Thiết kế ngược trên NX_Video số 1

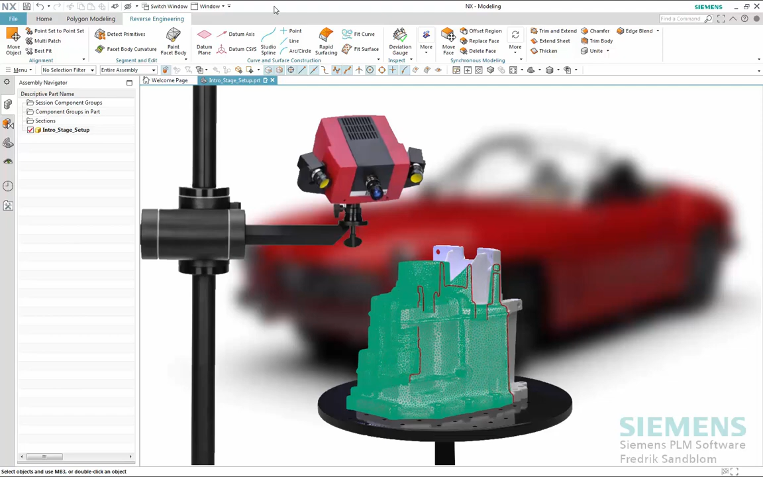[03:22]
In this example, we will have the design scanned and delivered to us in the form of an STL file where the JT format is available. I would highly recommend it as it provides great interoperability and automation should your process be
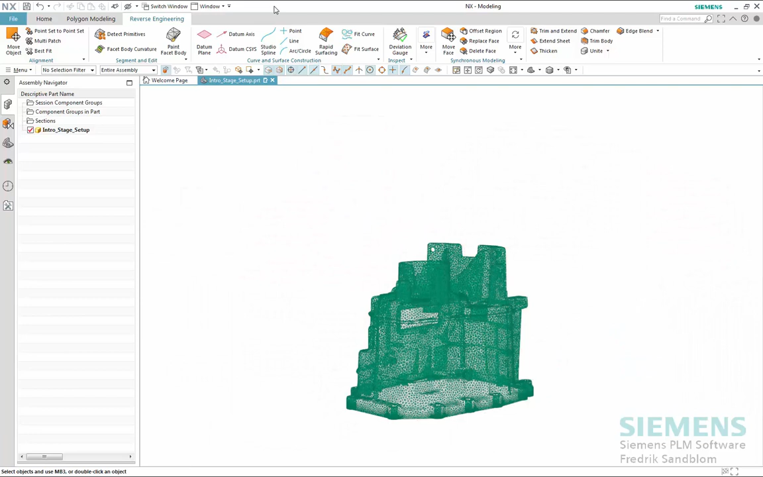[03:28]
frequently reoccurring as well as based on unique and individual parts as typical within the air engine business.
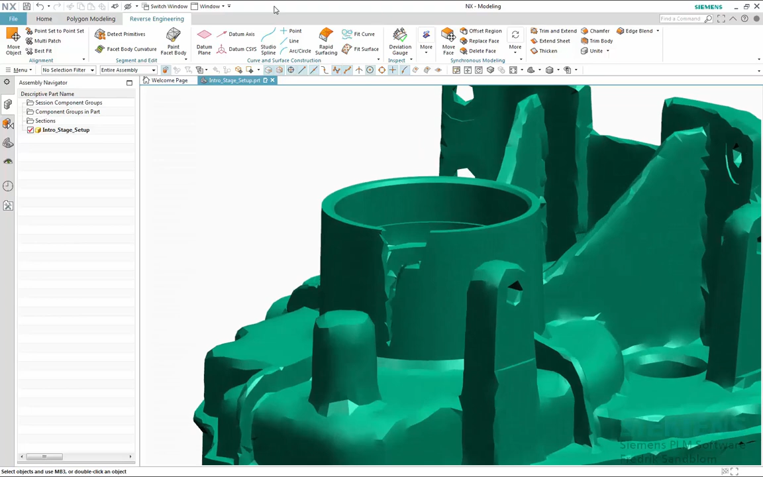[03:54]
The reason for scanning this part and reverse engineer it is that it has been damaged and needs to be repaired. As we can see here, the transmission axle outlet area and bearing seating of the transmission housing have for some reason tracked and the chip is gone.